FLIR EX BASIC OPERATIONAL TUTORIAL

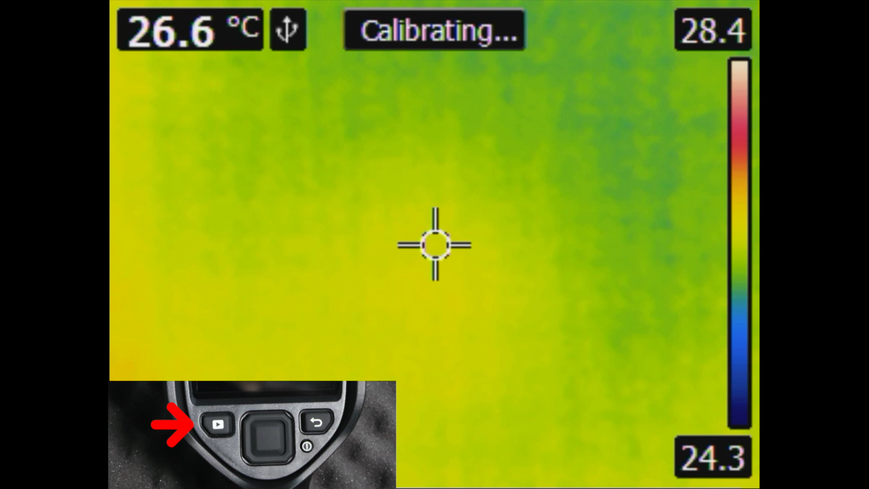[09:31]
On screen: spot 26.6°C
The detector will then reset and the camera will return to live imaging mode.